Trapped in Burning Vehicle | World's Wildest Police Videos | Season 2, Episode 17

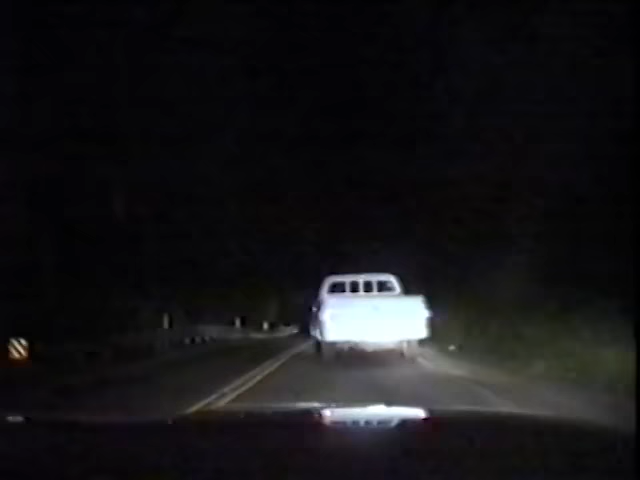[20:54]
...the suspect slaloms... ...wildly down... ...the twisting road... ...one bad skid... ...and he could head on... ...with an oncoming... ...vehicle... ...all the officer... ...can do... ...is keep pace... ...and wait... ...for the drunk... ...to slip up... ...the suspect... ...pushes his luck... ...and barely... ...misses another call... ...but soon... ...he pushes... ...his luck... ...too far... ...the pickup's...
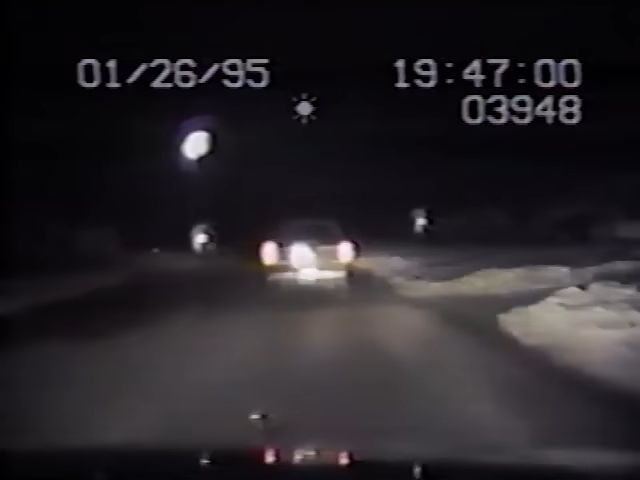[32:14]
...police on a... ...high-speed chase... ...on dangerous... ...ice-covered road... ...to make matters... ...worse... ...he's also drunk... ...the husband... ...has a history... ...of domestic violence... ...and drunk driving... ...now he's... ...putting the lives... ...of innocent... ...children at risk... ...by speeding... ...through a residential... ...neighborhood... ...this guy's... ...not stopping... ...for anything... ...the man runs... ...stop signs... ...left and... ...right... ...he's blind... ...drunk... ...and in a...